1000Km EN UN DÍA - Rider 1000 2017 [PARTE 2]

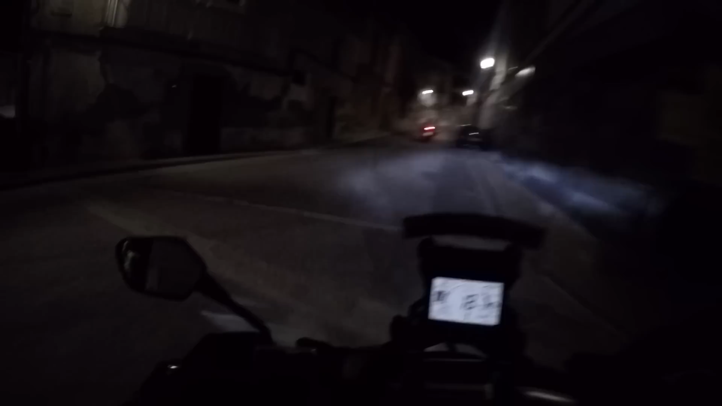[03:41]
Bueno, pues ya estamos en el punto número 13 El cansancio empieza a afectar Nos han adelantado unos chicos del Tour Attach Team Típicos tíos con las BBVs alicatadas hasta las tetas Y nada, vamos a coger el puntito Y a ver si hemos llegado antes que ellos
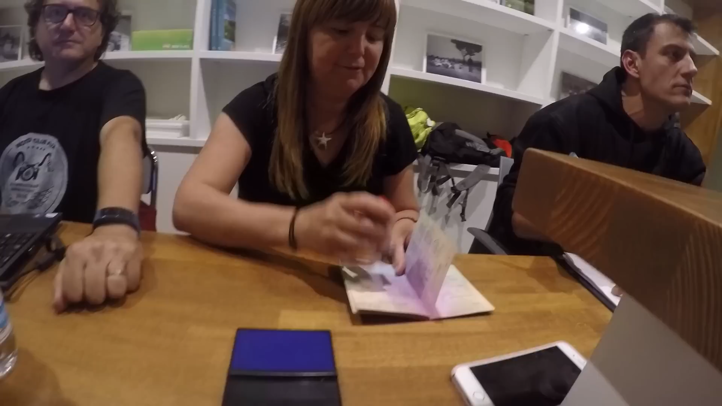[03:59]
Bueno, niños y niñas Aquí estamos
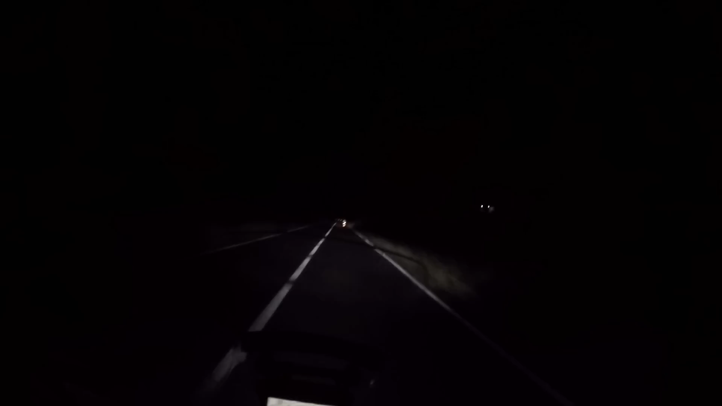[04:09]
Saliendo del número 13 Yendo al número 14 Joder, da una pereza de la hostia Porque tenemos una hora por delante Hasta llegar a ese sitio Y supuestamente son solo 50 kilómetros Bueno, aquí estamos Logan y yo Nos quedan 30 kilómetros En un
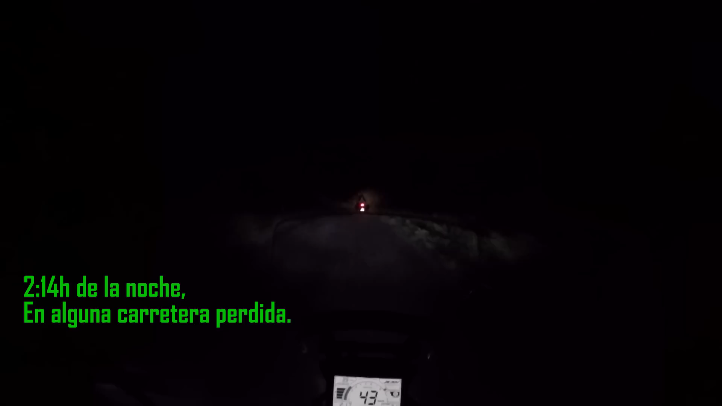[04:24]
sitio en el que no se puede ir a más de 40 Porque no se ve una shit Porque el asfalto es bastante malucho Google nos la ha liado El puto Maps Tanto a nosotros Como a unos cuantos más Y aquí estamos Haciendo a la Raider 1200 O 1300, vamos a ver En fin
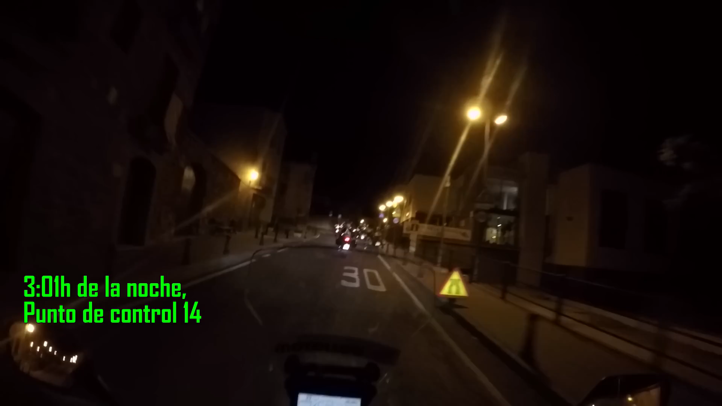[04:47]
Y hemos llegado al punto número 14 Lo que pasa es que aquí tenemos a los Tour Attach Team ¿Sabes? Que no sé cómo cojones lo hacen Que llegan enseguida a los sitios, ¿sabes?
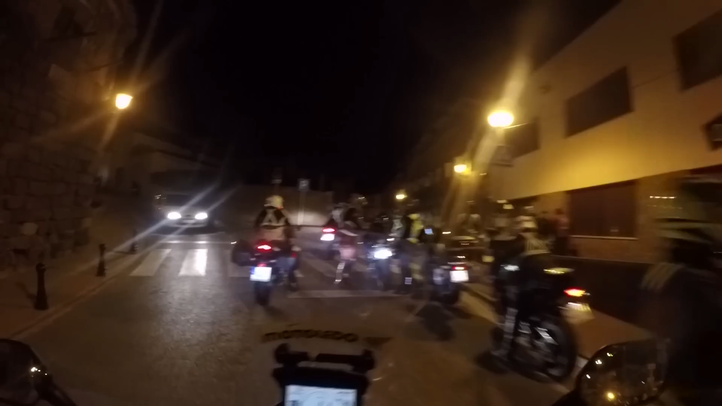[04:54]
Tú, pues tenemos que estar al loro de los Tour Attach Por si salen los Tour Attach Boys